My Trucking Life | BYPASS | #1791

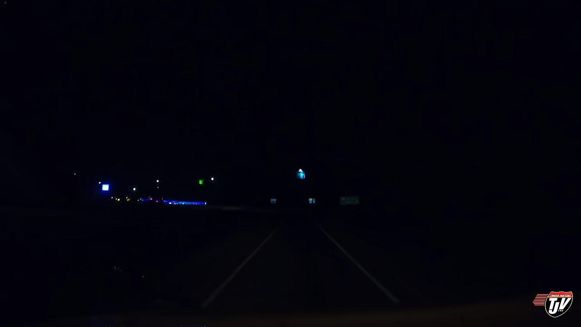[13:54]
I'm going to find parking because I don't got time to go elsewhere. But that's okay, I'm pretty confident. And I can just park right at the customer. That's, otherwise I wouldn't have risked it like this. I would never put myself in the situation where I have no other option. I can just go and park right there.
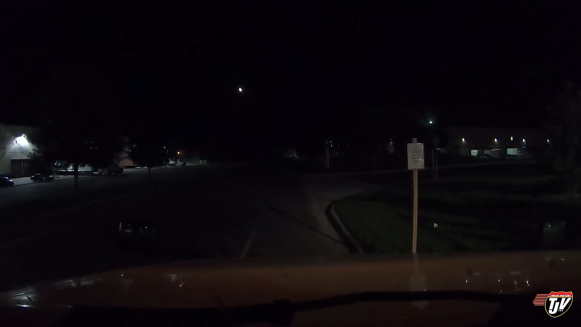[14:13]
And there we go. The day is complete. That sign right there says no parking past this sign. It actually says no parking to the east of here, but we're facing east, so we're as close as we can get. Customer is right here, ready for them first thing in the morning. We'll get unloaded as quickly as we can and head up to Duluth. I'm already all ready for bed, so you'll just have to wait to see me till tomorrow morning. Don't forget to subscribe so you don't miss another one.